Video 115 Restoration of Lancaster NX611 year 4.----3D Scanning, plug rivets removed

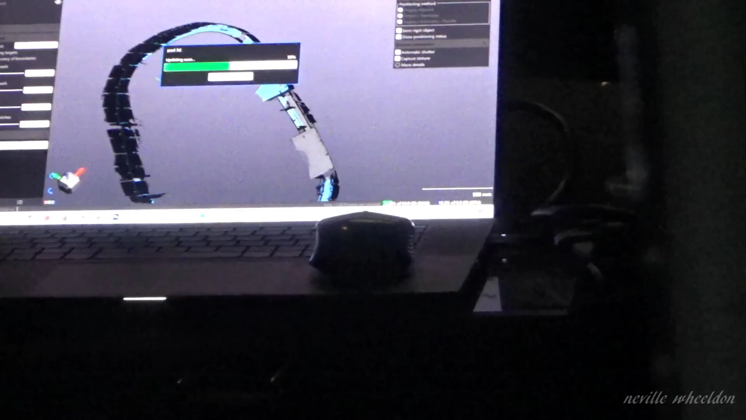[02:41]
And it looks on that picture it has only detected the actual form and not the skin.
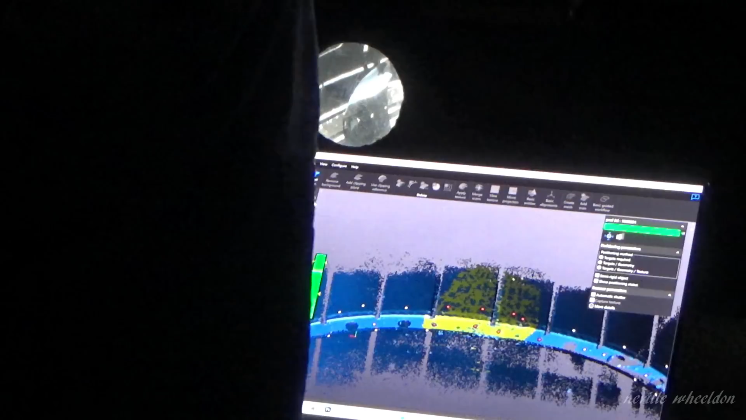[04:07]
The top scanner. The bottom right is a scanner.
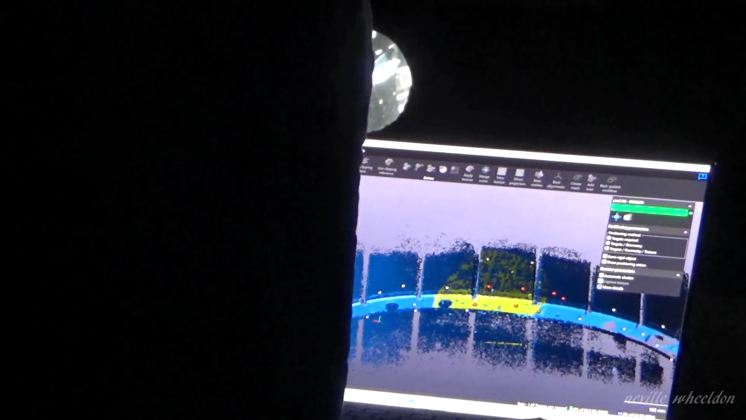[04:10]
And the third scanner. The third scanner on the left is colour.
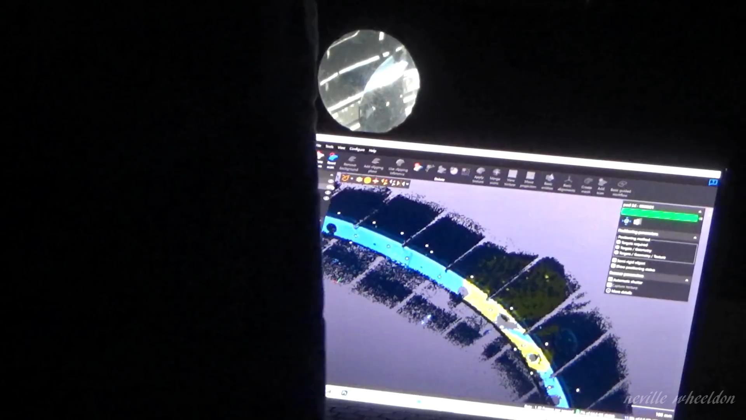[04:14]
The centre bottom is the white light pattern projector.